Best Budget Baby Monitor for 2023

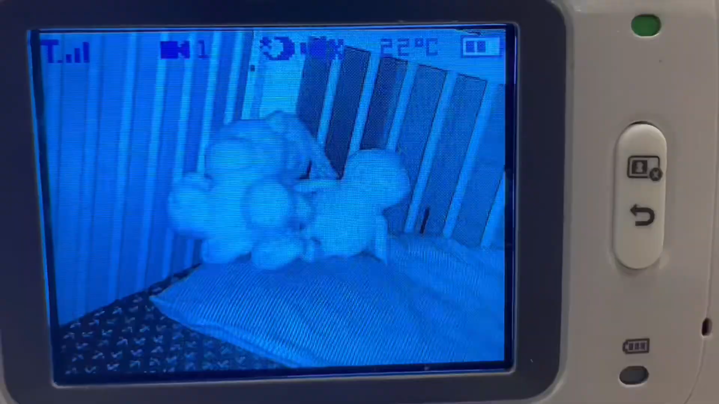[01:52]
They're definitely detailed enough for you to see them. They don't have the widest field of vision as some of the more expensive cameras but it's still good enough that you can set it in the right spot to get you the full crib.